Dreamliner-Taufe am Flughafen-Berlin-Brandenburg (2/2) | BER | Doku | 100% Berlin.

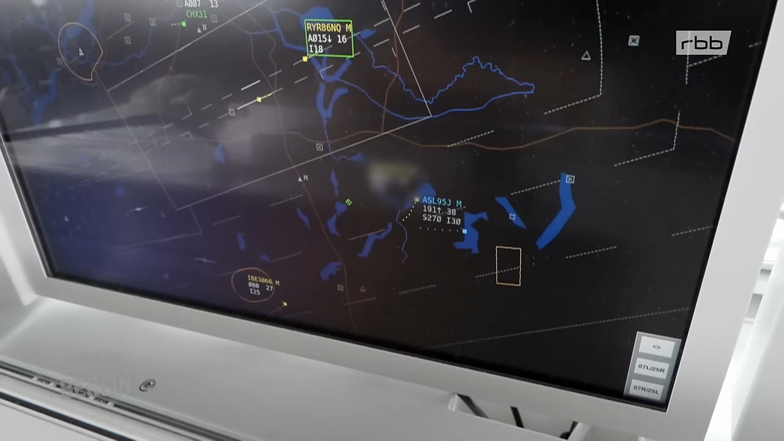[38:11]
Der ist so südöstlich, 10 Meilen, 5 Meilen etwa. Der ist gleich da.
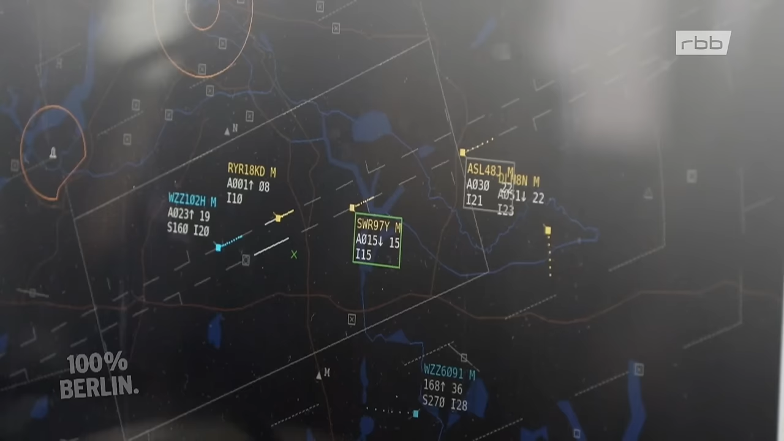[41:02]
Alle Informationen erhalten sie auch über ihr modernes Radarsystem am Computer.
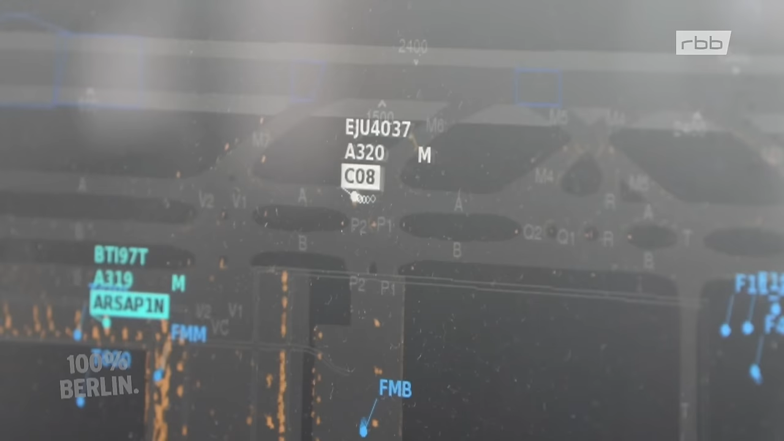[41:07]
Der Kleine hier rollt mitten im Airbus 320 auf das Gate C08.